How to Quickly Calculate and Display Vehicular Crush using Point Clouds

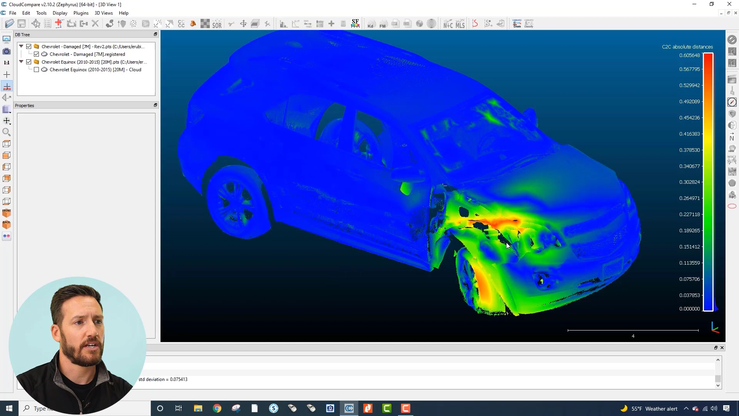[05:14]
we can make a beautiful graphic for for demonstrating what the deformation is and this allows you to perform really in-depth analyses for figuring out what what the damage looks like where the majority of the damage is
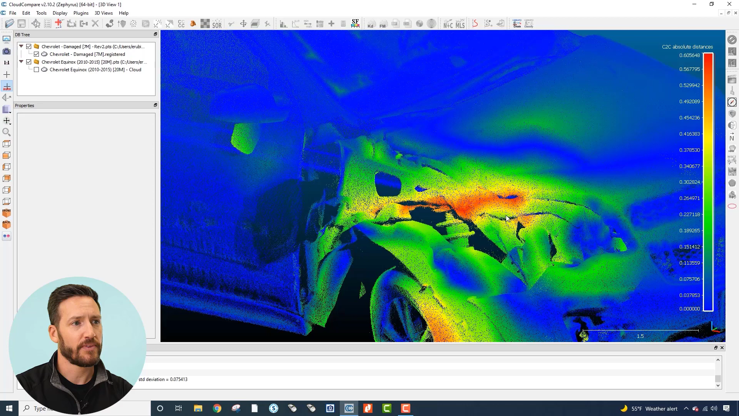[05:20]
and this can also be exported as a csv very easily to run any calculations that that might be pertinent and I find that that export to a csv to be most useful when doing motorcycle collision reconstruction where we're most interested in the maximum crush to the car as opposed to calculating you know say 6c